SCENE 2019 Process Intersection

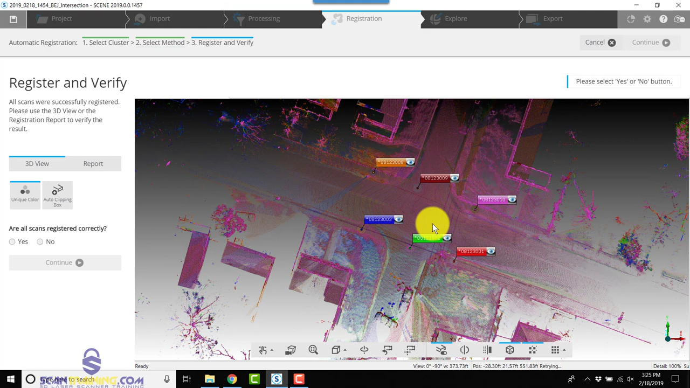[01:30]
we'll check our report we've got a good low mean point error with great overlap so we'll answer
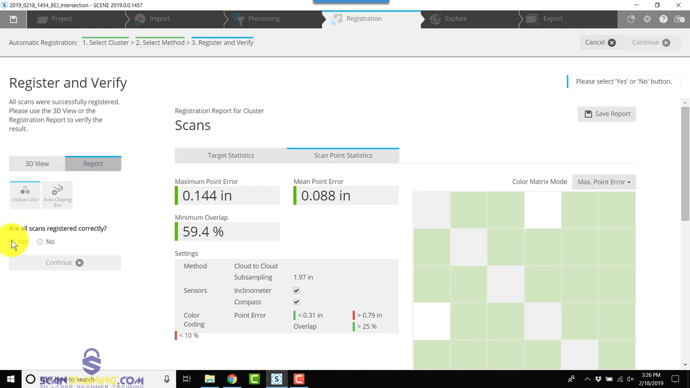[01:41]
yes are all scans registered correctly and click finish next
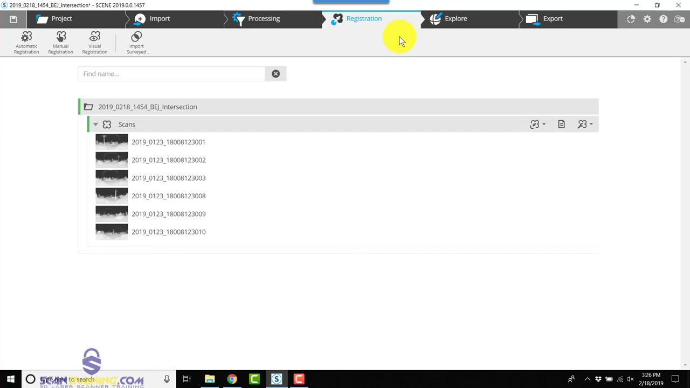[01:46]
we'll go to explore we'll go ahead and
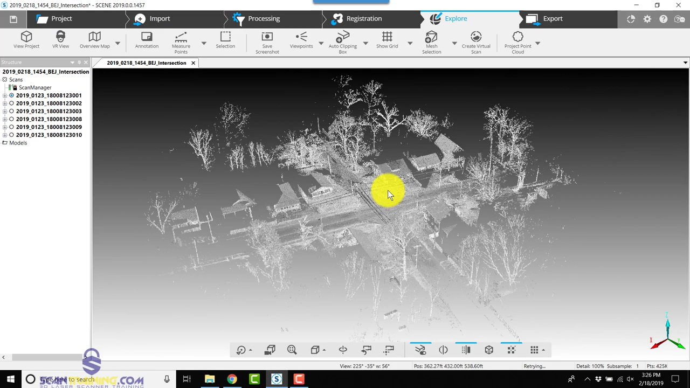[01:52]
apply a clipping box rotate the clipping
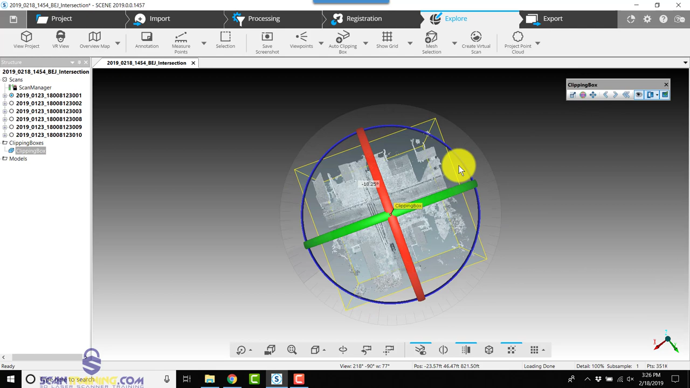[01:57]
box around then we'll extend the ends of the clipping box
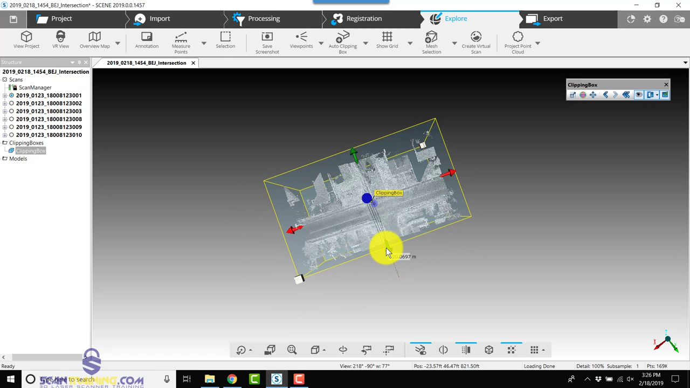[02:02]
to expose the area of the scan that we want to keep
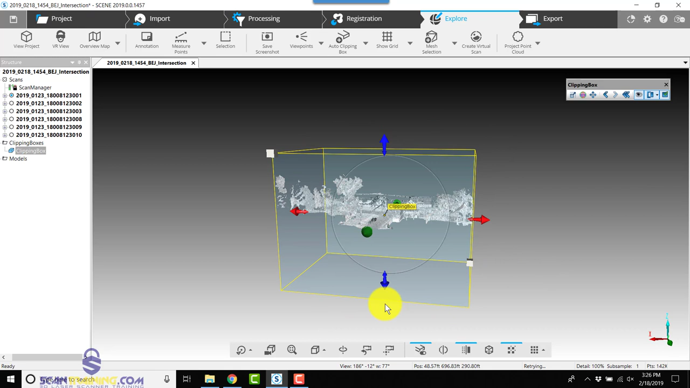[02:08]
now we'll turn the visibility of the clipping box off by clicking
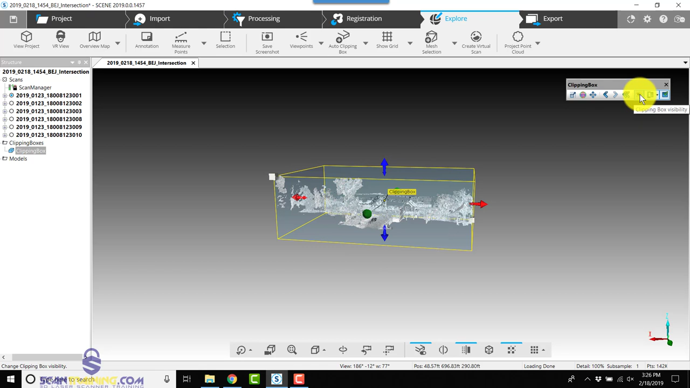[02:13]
the eyeball on the floating toolbar in the upper right next we'll go to the structure view on the left we'll right click on clipping box under clipping boxes
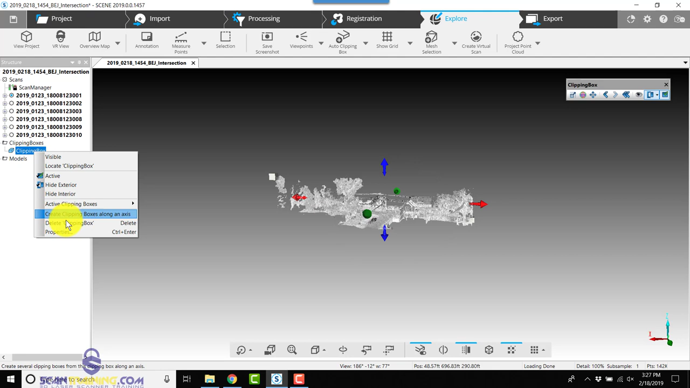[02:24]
we'll choose properties we're going to name this one main this is going to be our main clipping box so
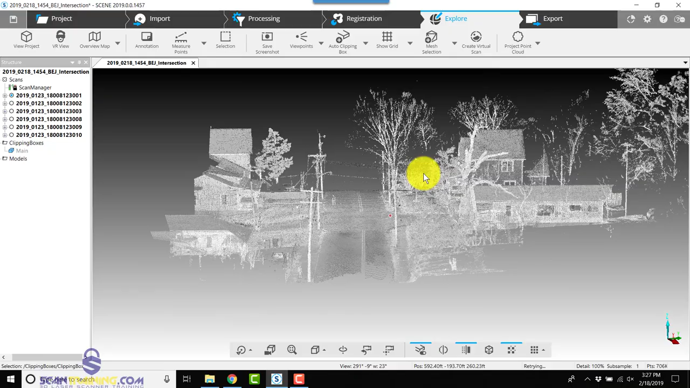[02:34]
it looks like we've got a couple people out in the street we have several people gathered over here on the left
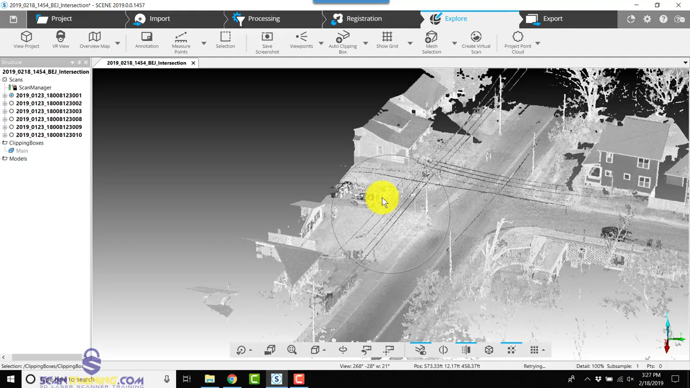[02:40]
and we've got a car in our street on the right that's parked so
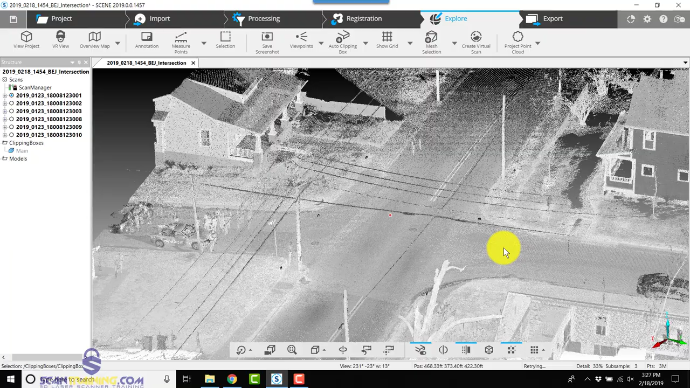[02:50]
we're going to use one of the other new features of scene so i'm going to save for now and in the comment i'm going to type in add
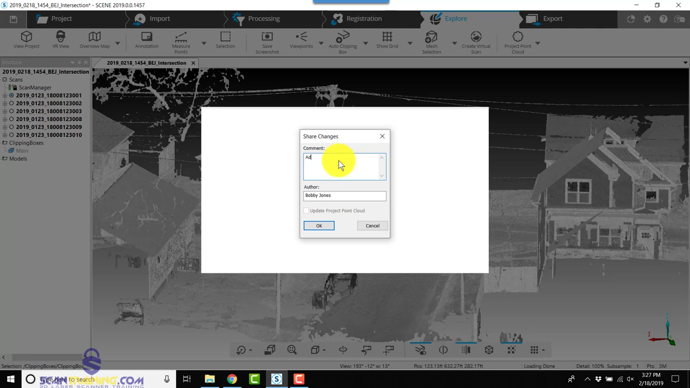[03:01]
clipping box
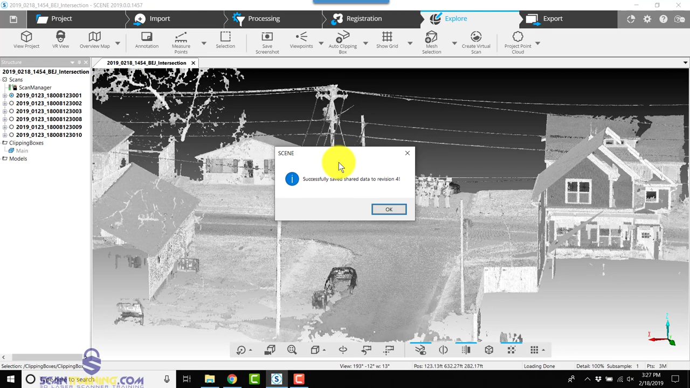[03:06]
now there's a couple of ways we can add this new moving
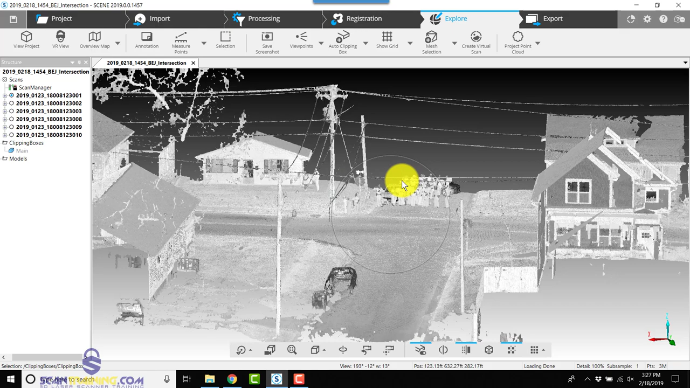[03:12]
objects filter we could either go back to processing and choose moving objects filter or you can right click on
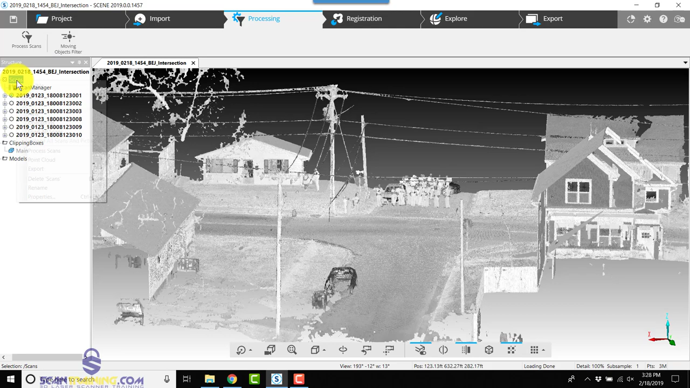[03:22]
scans choose operations filter moving objects filter both take you to the same place
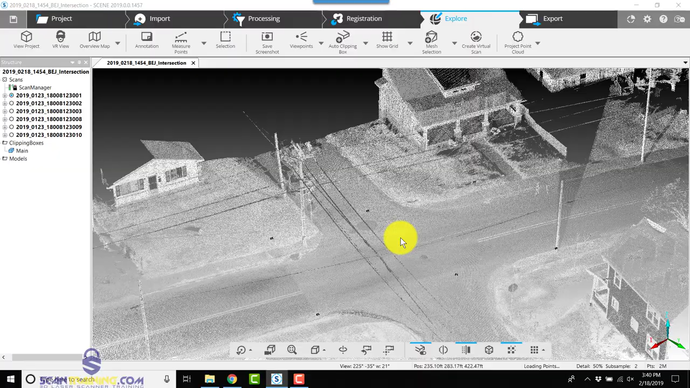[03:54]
we can quickly apply a new clipping box
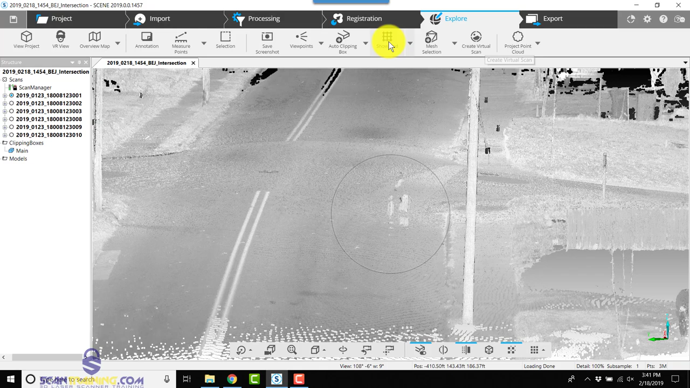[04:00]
we'll change this to an interior clipping box
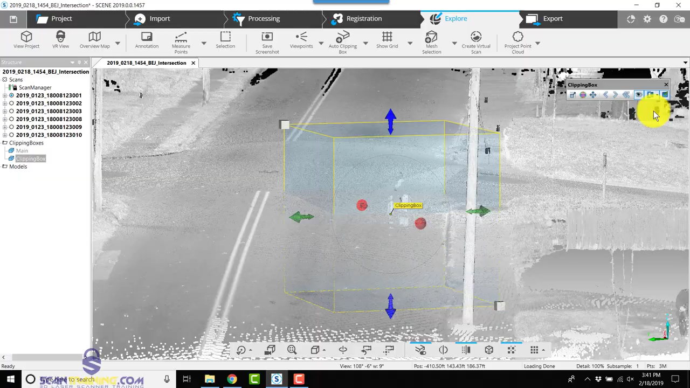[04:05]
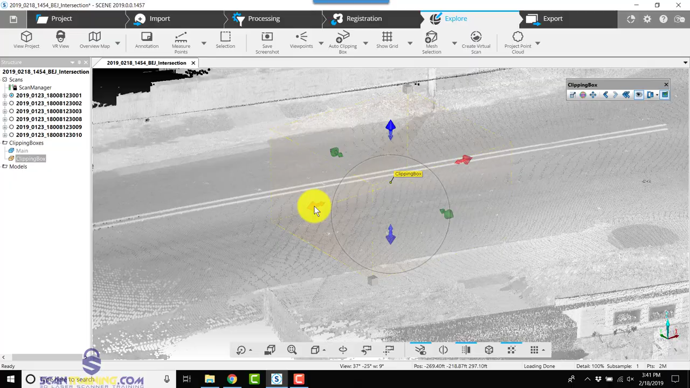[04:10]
we can turn off the visibility and we'll rename this one hide
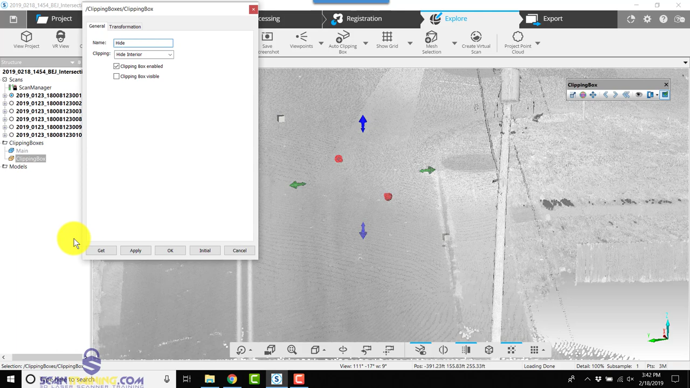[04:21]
people
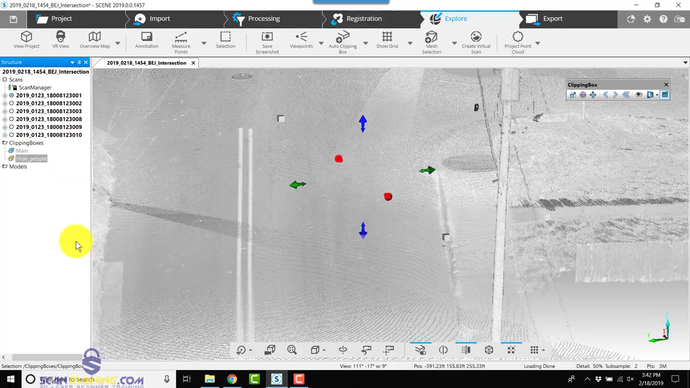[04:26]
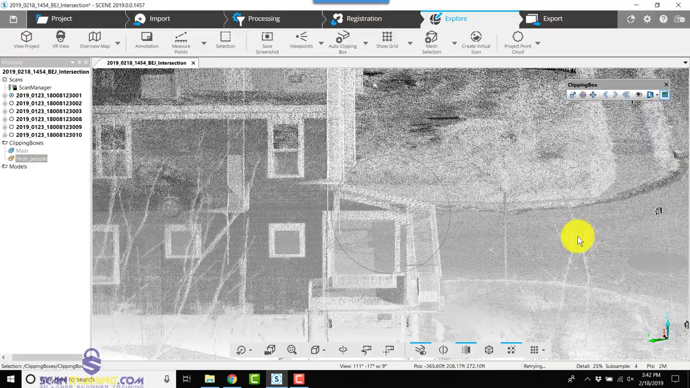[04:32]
and for the car that was parked on the side
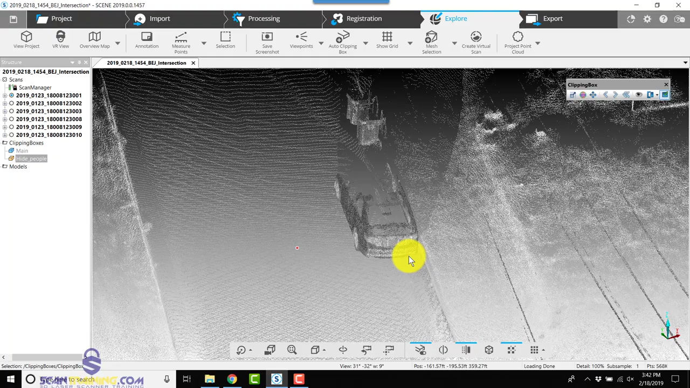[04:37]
we may be able to hide that by adjusting the main clipping box
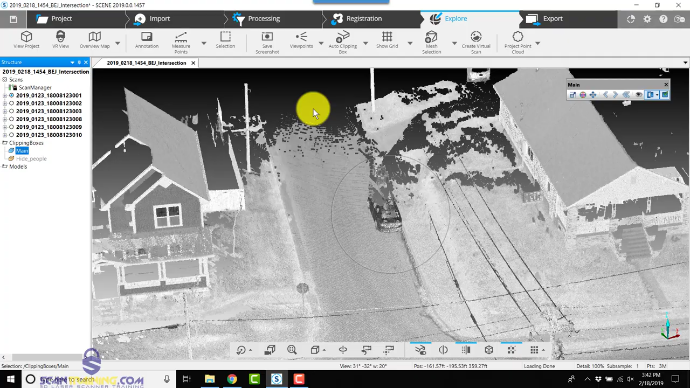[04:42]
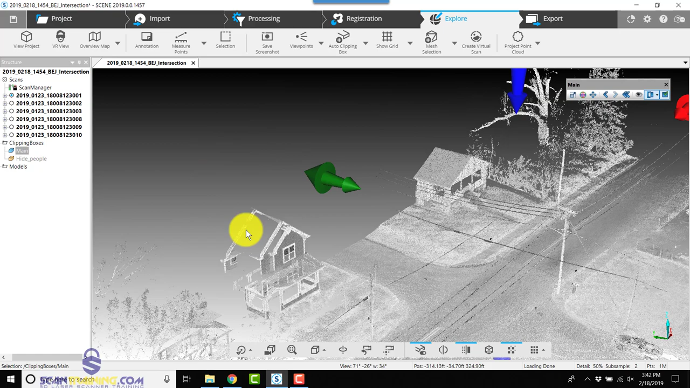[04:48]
and we can adjust the main clipping box on the other side of the street
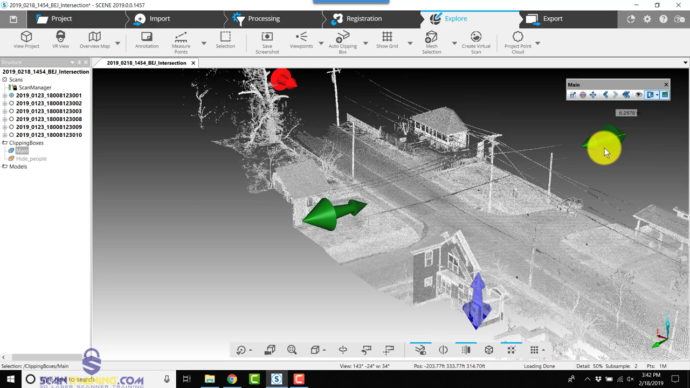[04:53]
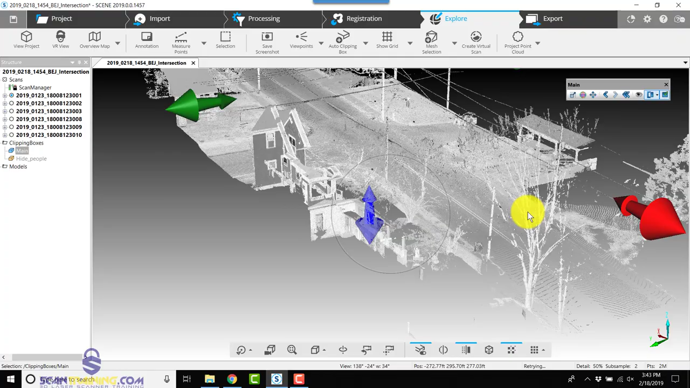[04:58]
and lastly
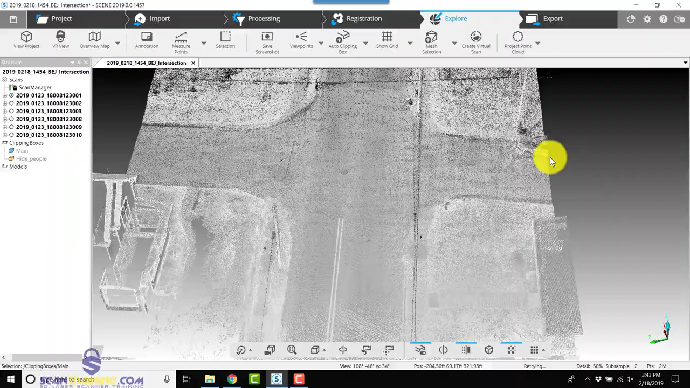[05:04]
we'll zoom in this area and we'll add one more interior clipping box
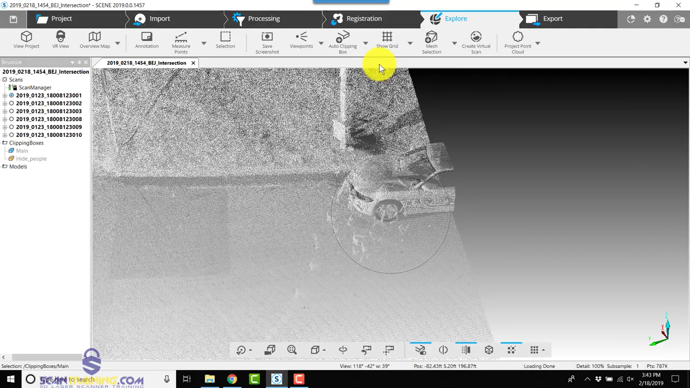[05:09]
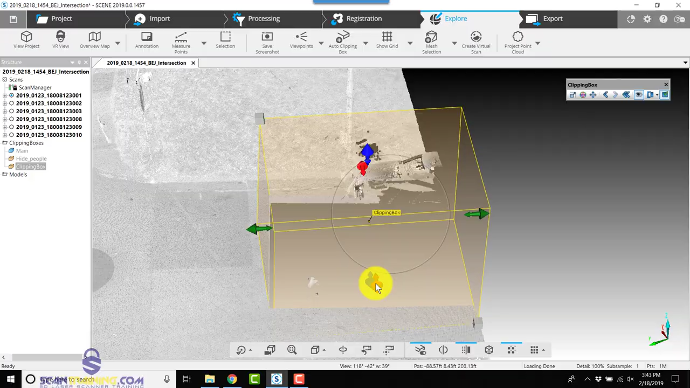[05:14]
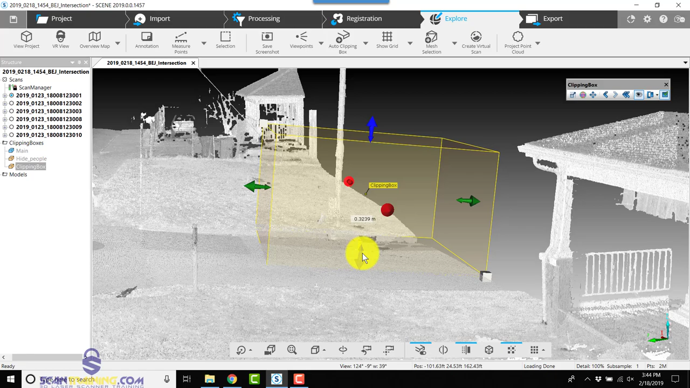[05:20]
and we'll rename this one and we'll rename this one to
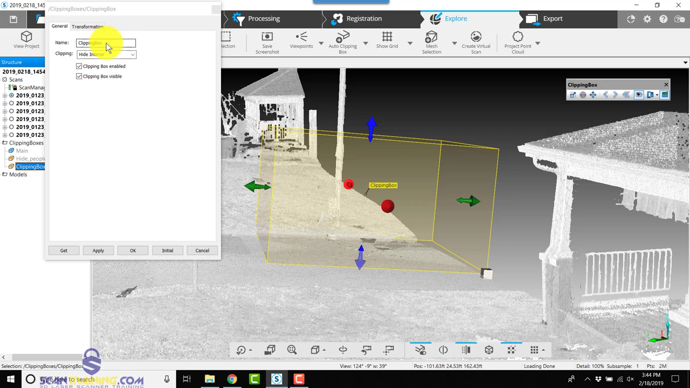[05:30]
hide
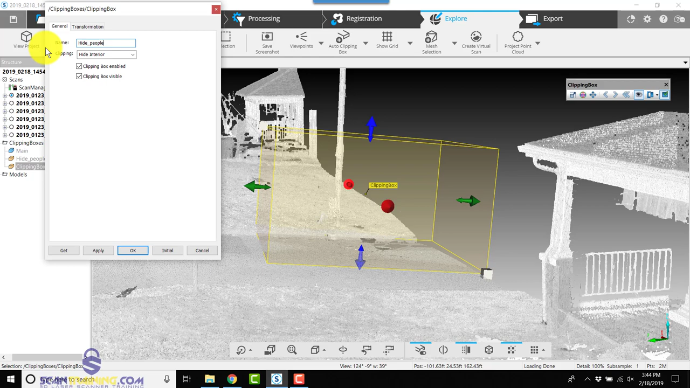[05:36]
people to turn its visibility off